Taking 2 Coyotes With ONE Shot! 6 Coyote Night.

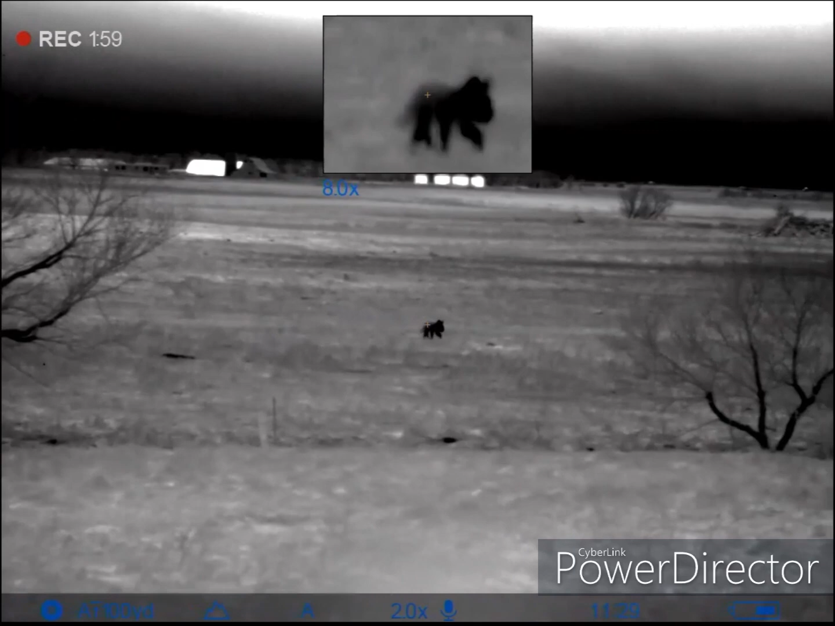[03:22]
I'm gonna shoot him. Hey, bud.
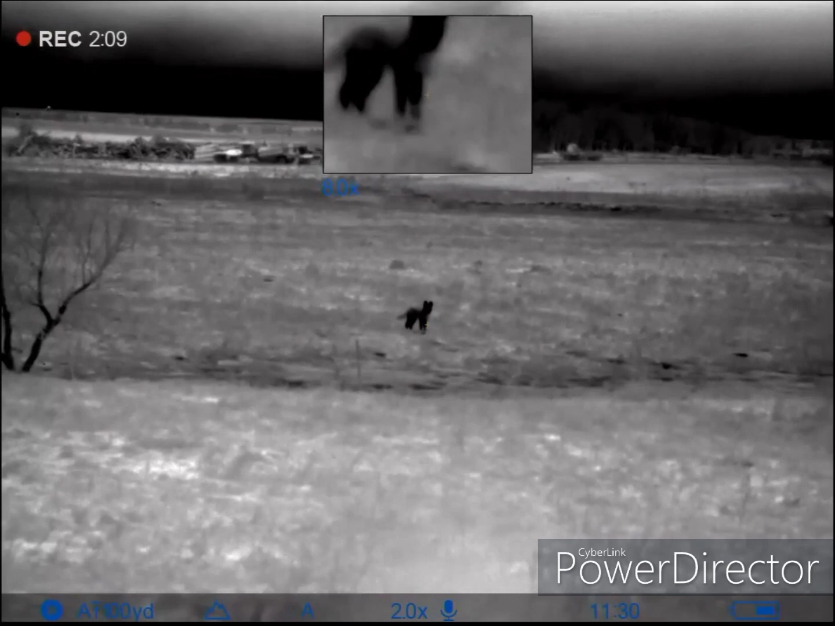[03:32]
I'm unsafe. Nice. He's dead. Don't even worry about it. He's leaking big time. Cars, I could shoot him again.
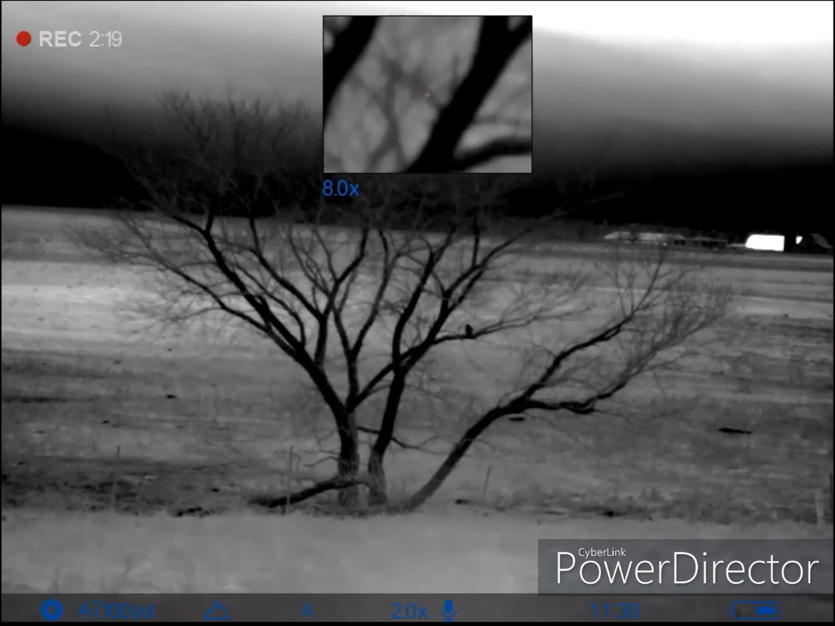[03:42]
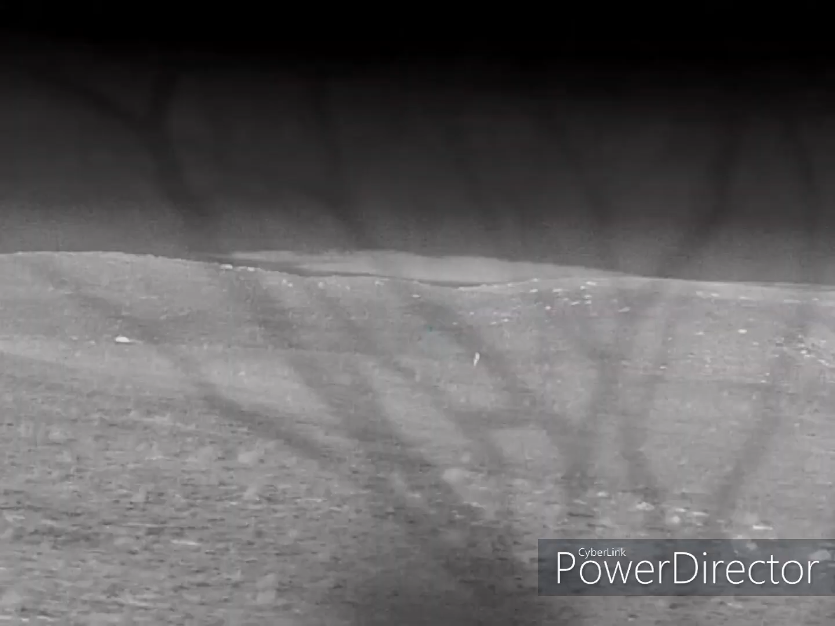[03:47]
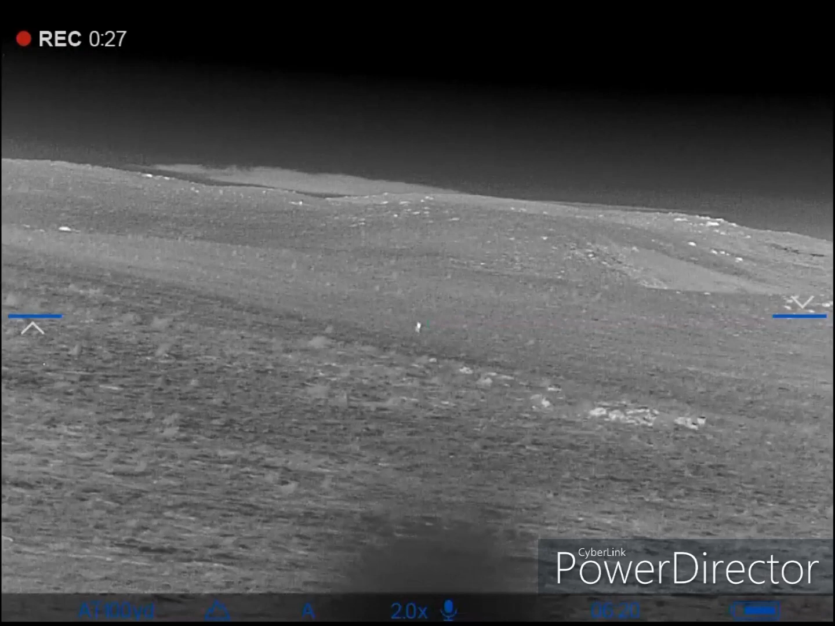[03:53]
I'll tell you the range. 192. Yep. 192.
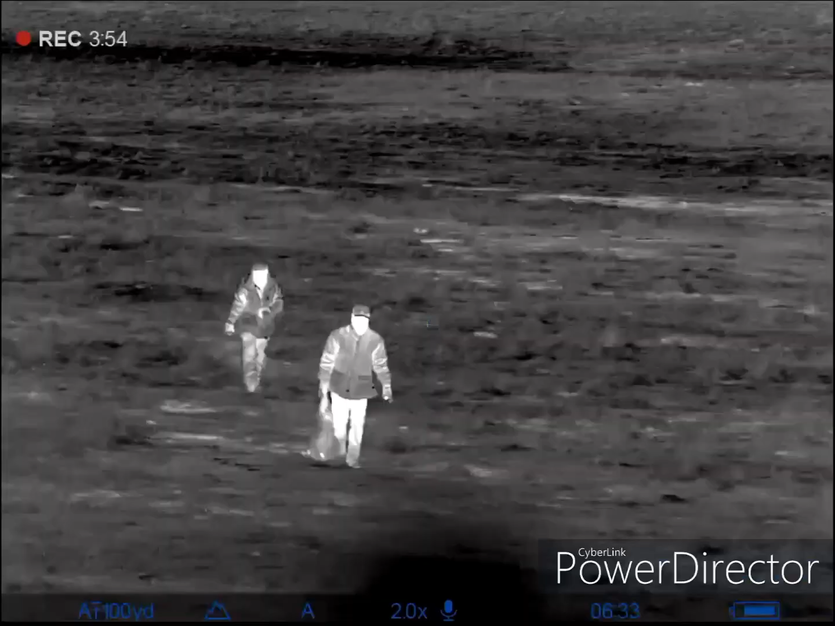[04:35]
That looks like a pretty decent yoke.
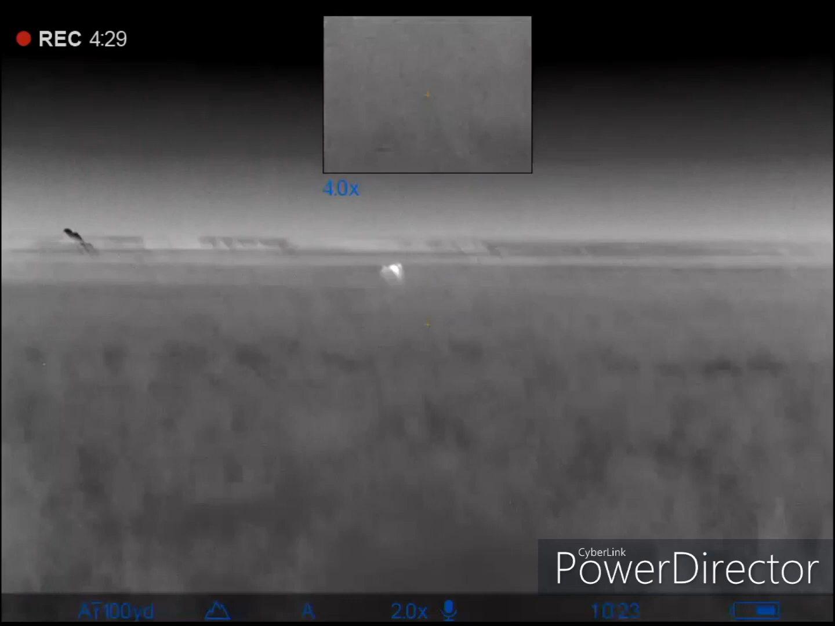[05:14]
Got him? Nice. Keep track of where it's at too.
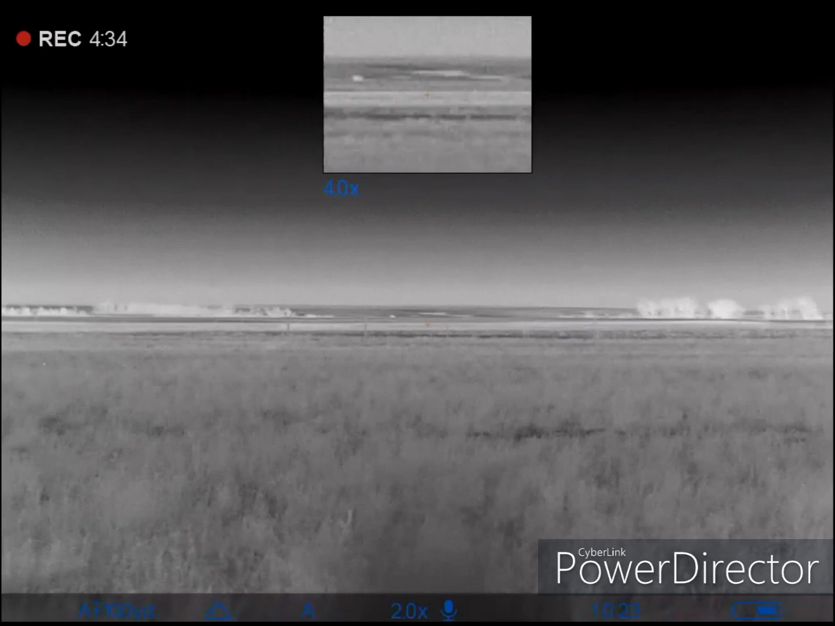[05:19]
Oh, I see him. Countdown.
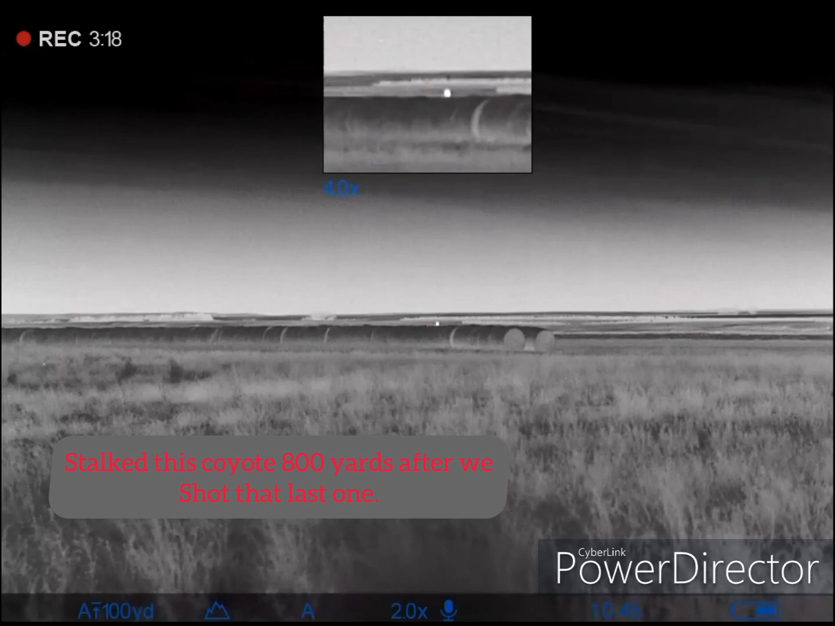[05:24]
Got him. Got him.
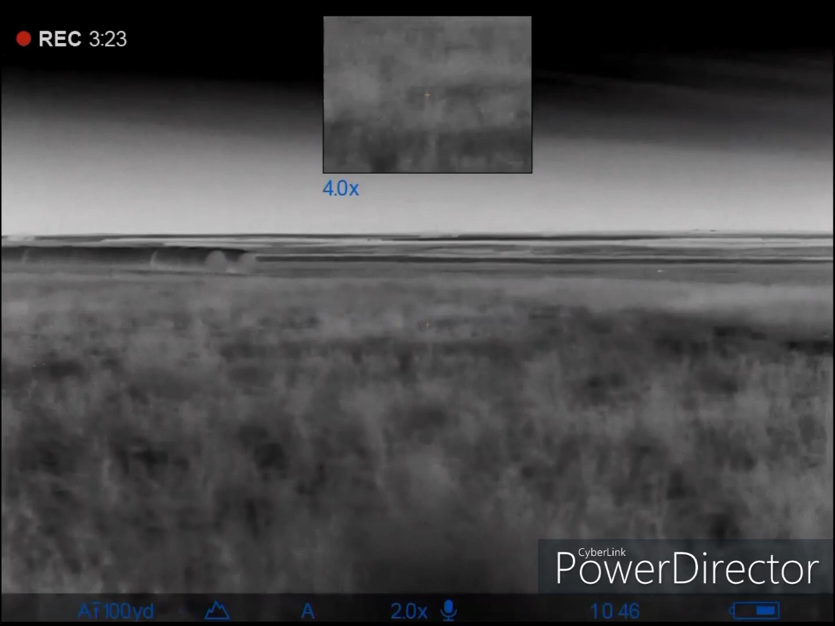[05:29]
Where's the other one? He's running.